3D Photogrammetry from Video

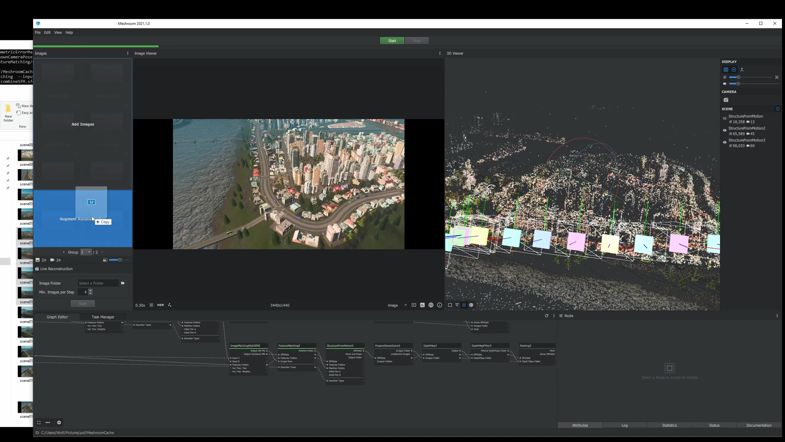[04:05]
Then click Compute on the next Structure of Motion. Here you can see what the point cloud has generated so far. Pretty much matches our screenshot. You can note where all the houses and roads are.
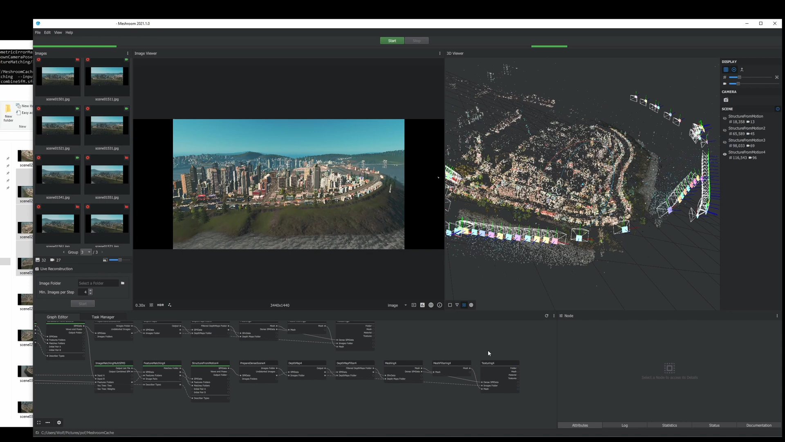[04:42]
Once you're done processing all the assets you think you need, you can either render this out into a 3D model or a textured 3D model, or a 3D model you will render out meshing, or a textured model you can render out texturing. We're going to right click and Compute. So here's our rendered results. As you can see, there's more detail where the buildings were closer to the camera and where things start to fall off, the further away your camera gets.
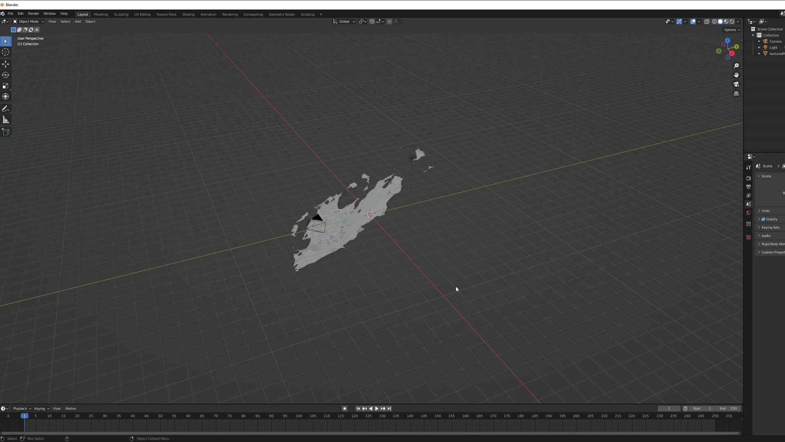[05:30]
When we import a file, it will be off axis because that's what Meshroom does.